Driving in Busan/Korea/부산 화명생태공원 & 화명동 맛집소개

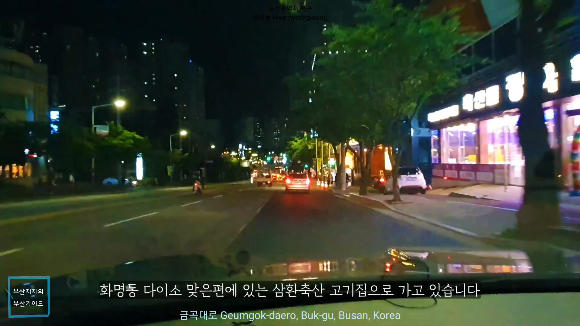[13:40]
화명동 다이소 맞은편에 있는 삼안축산 고깃집으로 가고 있습니다.
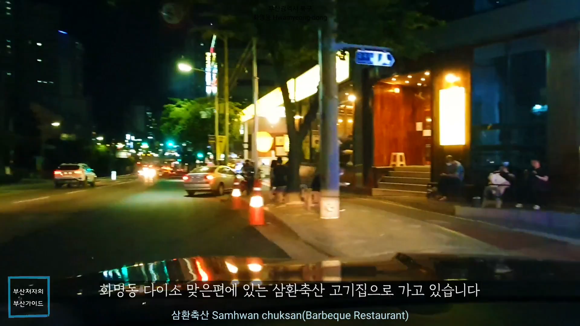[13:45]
가게 바로 옆에 골목으로 들어가면 아래 주차장이 있습니다.